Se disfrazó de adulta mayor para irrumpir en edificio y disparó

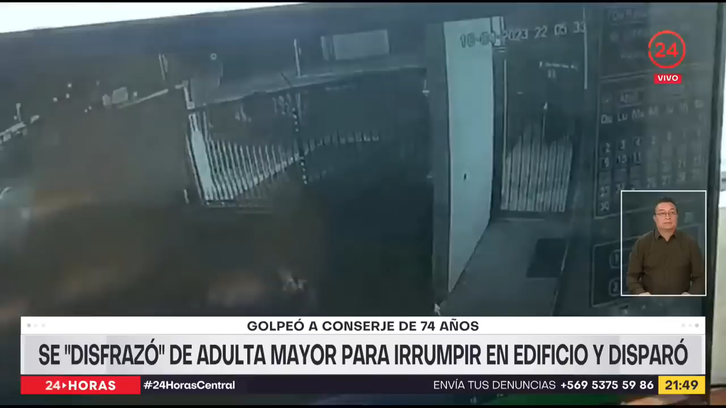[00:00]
Presta atención a las siguientes imágenes. A simple vista se observa que ingresa una mujer de avanzada edad a este condominio Altos del Milagro, en La Serena. Hasta ahí todo normal. Ahora escuche el siguiente relato.